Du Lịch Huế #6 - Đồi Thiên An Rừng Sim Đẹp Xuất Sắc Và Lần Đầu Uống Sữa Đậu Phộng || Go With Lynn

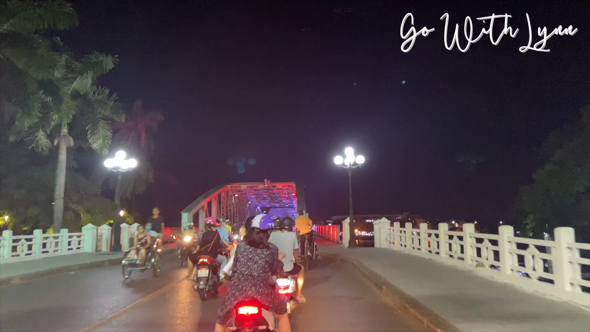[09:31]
ôi hôm nay mới thông thả luyện cầu trường tiền buổi tối này mọi người cùng ngắm cầu trường tiền với mình nha
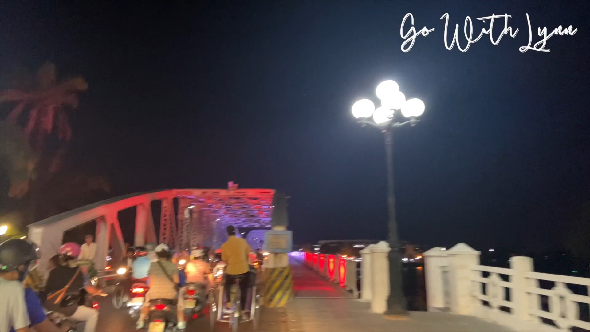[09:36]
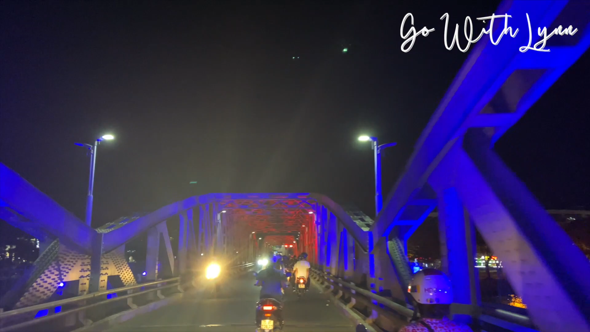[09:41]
điểm mình thích nhất ở cầu trường tiền ấy chính là 1 bên xe cộ đi lại cực kỳ tấp nập nhưng 1 bên thì dành cho người đi bộ cực kỳ là yên bình luôn chưa kể gió man mát thích cực ấy lại còn đèn xanh đỏ tím vàng nháy các cái cầu ấy chứ và mình
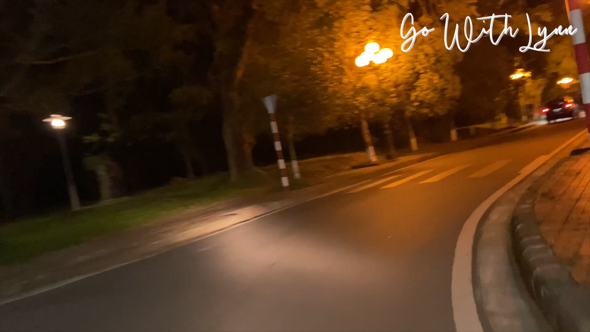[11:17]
đỉnh đèn đường sáng xuống như thế thôi nhưng mà vào đạn nội buổi tối có cảm giác sợ lắm mọi người ạ
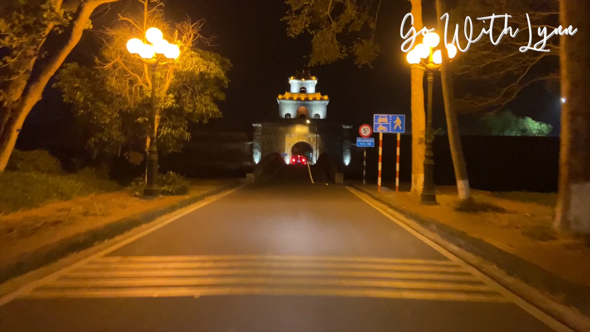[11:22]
hiểu sao không từng có cảm giác sợ sợ tại vì cái đường ở trong đạn nội này nó tối với cả mấy cái gì đường ở ngoài
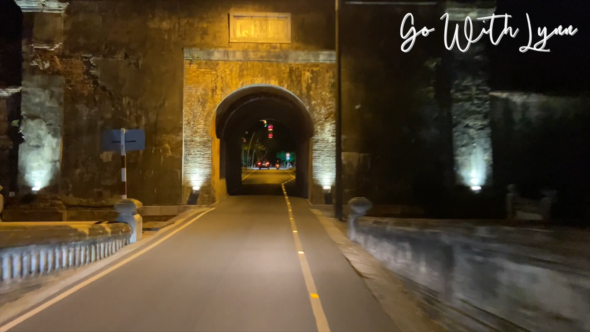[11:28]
người ta làm đường ý thế nên là bụi bẩn lắp Nói chung là nghi ven ở ngoài cái đạn nội ơ bụi tối ôm ý
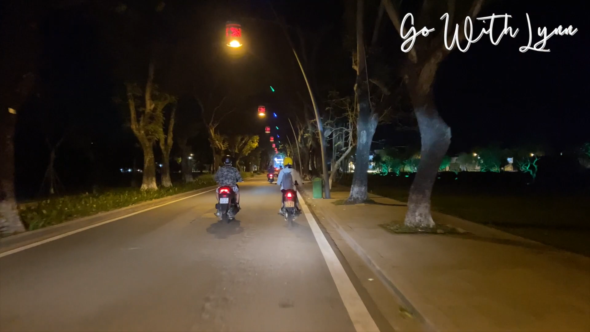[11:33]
nhưng mà nói chung là mọi người đừng đi nên đi dạo bụi bụi bụi tối nhá nhớ thật